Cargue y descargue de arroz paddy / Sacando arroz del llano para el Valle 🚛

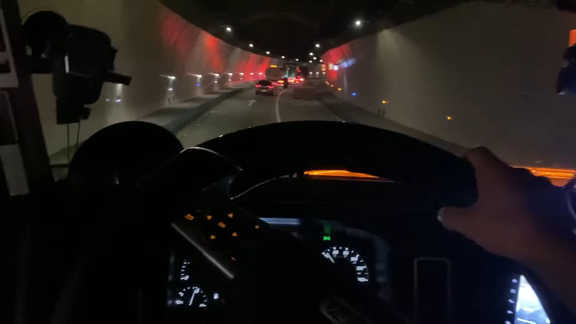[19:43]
hay muchos pasos así. Creo que le están haciendo mantenimiento a los túneles, entonces está como demorada el paso. Llevamos media hora y tantaditos. Pero bueno, ahí vamos.
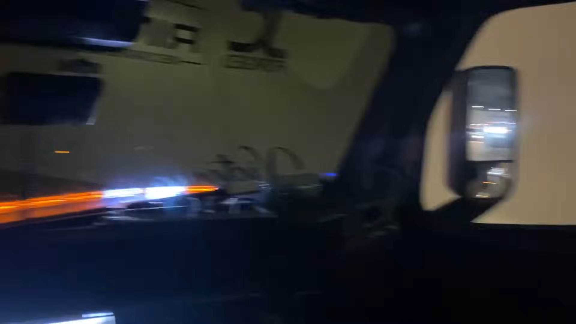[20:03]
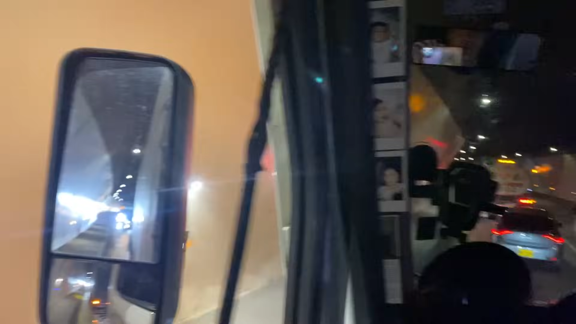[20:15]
iba a estar más suave, pero no, miren.
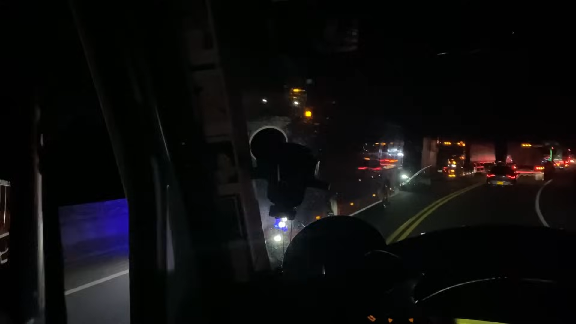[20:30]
Harto carro está trancado por ese cierre, miren.
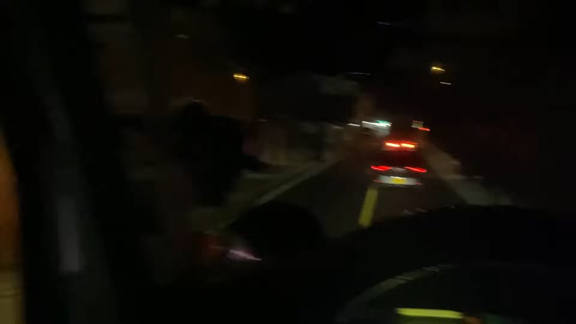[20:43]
Ahora vamos pasando por un pueblo llamado Guayabetal, no sé si alcancen a ver esa malla. Bueno, les tocó poner esa malla porque había mucha caída material y miren cómo volvió la calle.
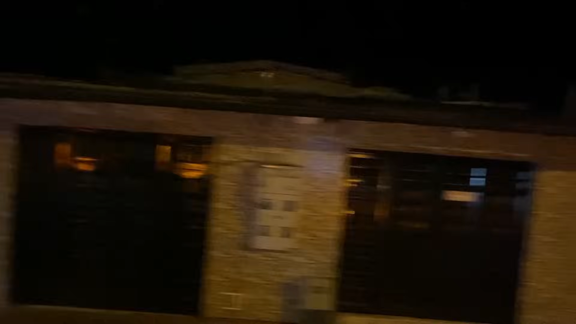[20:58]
La sacado prácticamente.
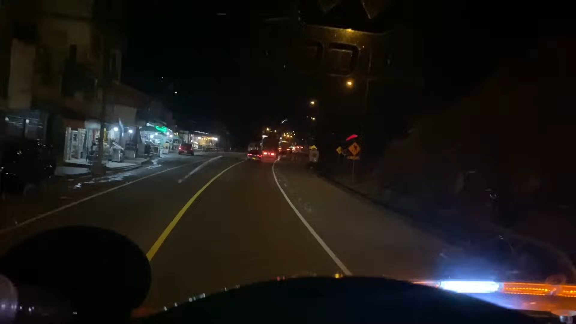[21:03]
Un barranco ahí para arriba y cuando llueve mucho comienza a desprenderse material. Entonces estaba afectando a las casitas del lugar. Bueno, aquí vamos ya pasando Guayabetal.
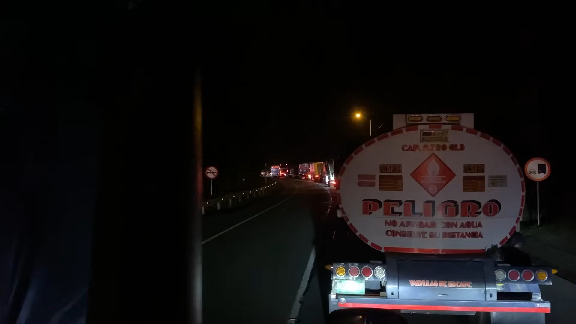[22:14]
Siendo las 4 y 2 de la mañana. Entonces, ahí dieron vía bajando, entonces acá nos demoramos, parceros.
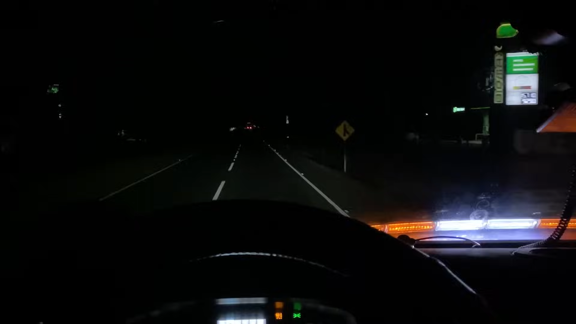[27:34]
Ya, 2 y 4 de la mañana y ya vamos aquí en la variante de El Espinal y de Chicoral. Acabamos de pasar el peaje de Chicoral y vamos rumbo a Ibagué. Ya, si Dios quiere, en media hora o 40 minutos estamos en Ibagué. Me ha rendido, gracias a Dios. Seguimos en ruta, parceros, ahí seguimos.
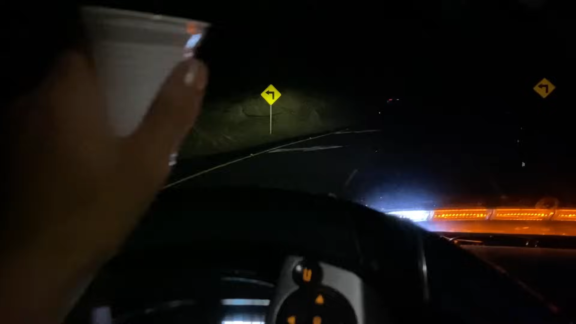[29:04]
Subiendo ya el pedacito conocido como la línea.
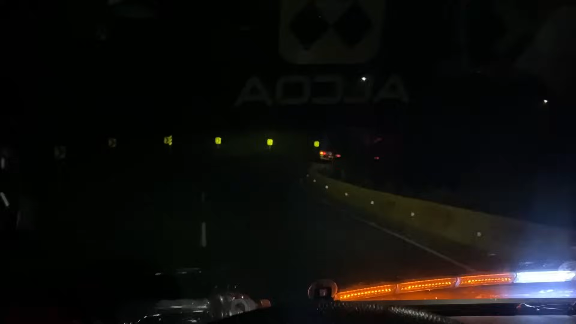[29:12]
Bueno, amigos, alto de la línea. Acabamos de coronar, gracias a Dios, de subir, siendo las 5:27, o sea, una hora subiendo.